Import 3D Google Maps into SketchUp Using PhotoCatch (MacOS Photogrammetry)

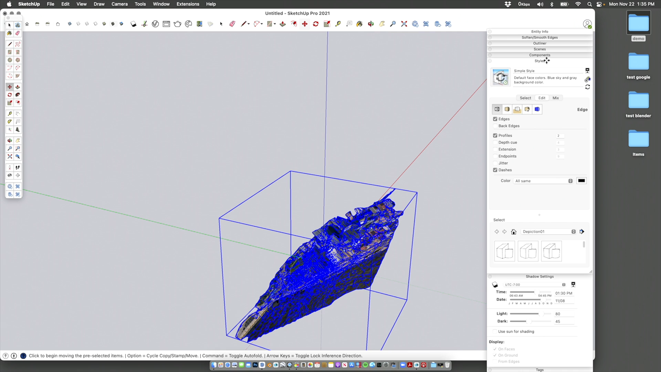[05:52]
And we're going to turn off edges.
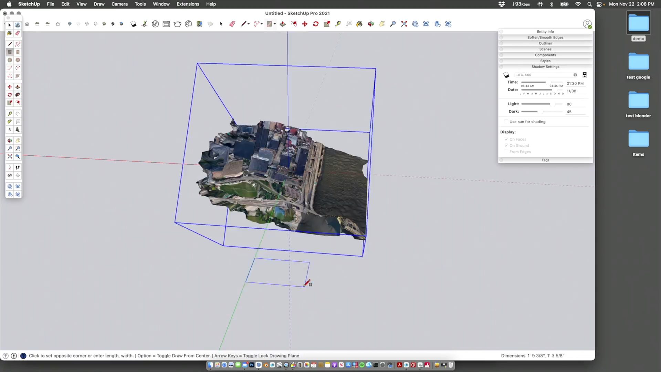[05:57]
The file needs to be scaled and rotated and moved into correct position. We're going to speed that up here. And this is our final file. It looks pretty good. It even got like even these overpasses.
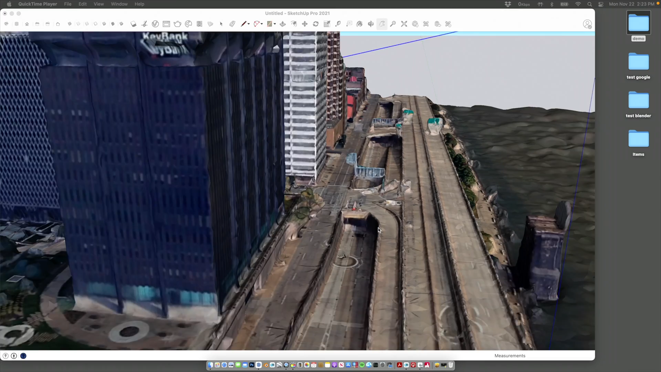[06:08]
Got the little indents in there. Everything's a little squishy. That's fine. You know, Google Earth is a little squishy and you're going to video back to photogrammetry into a model. It gets a little bit squishier even still.
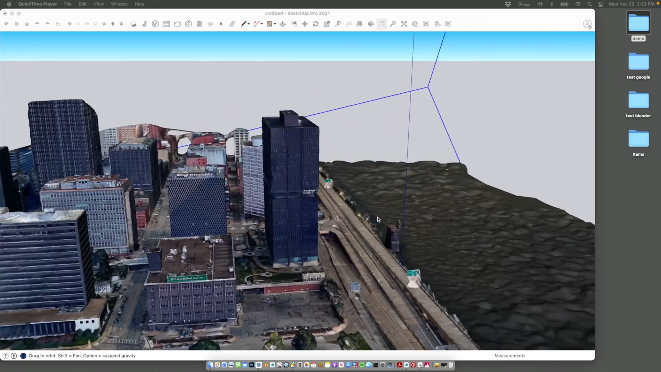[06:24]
But at this level, the back of the buildings, you can see how it sort of stretches that information out.